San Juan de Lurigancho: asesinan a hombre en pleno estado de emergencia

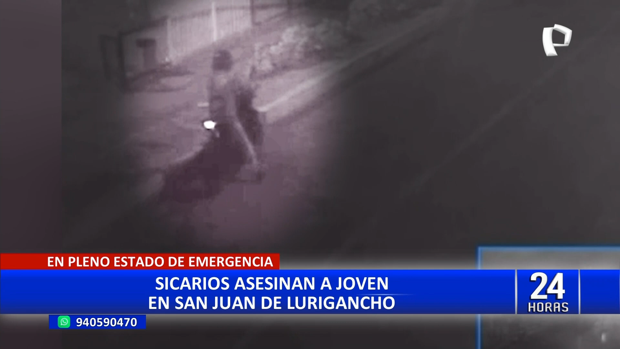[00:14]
motocicleta y uno de ellos se baja para disparar contra César Augusto Mamani Salas.